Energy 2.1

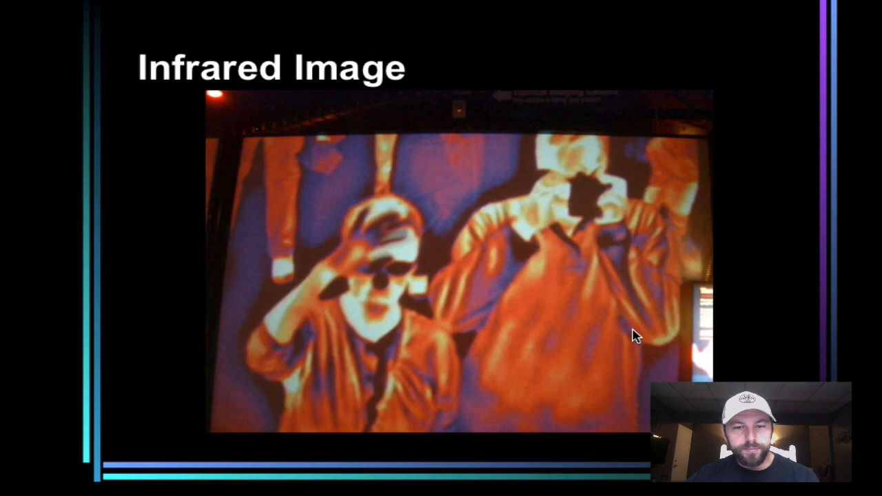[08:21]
And then uses computers to basically assign a color to the infrared energy coming off you. So you can get images like this. I just briefly want
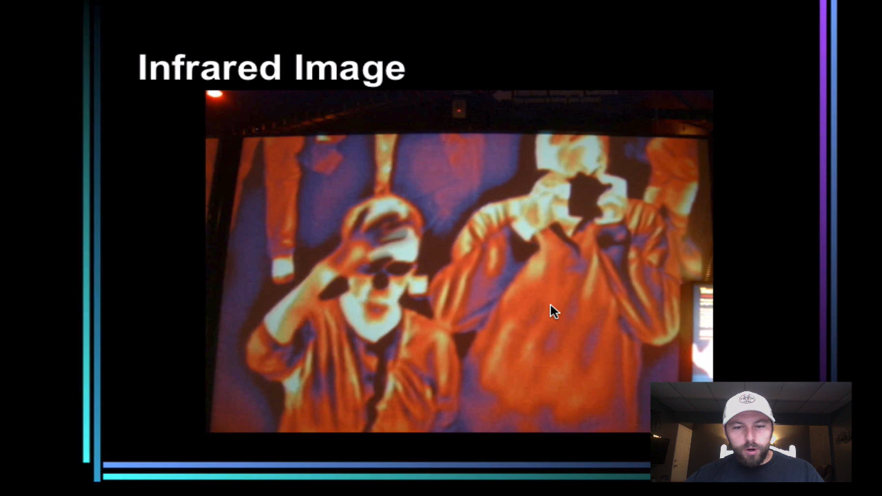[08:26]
to go back to our reference table.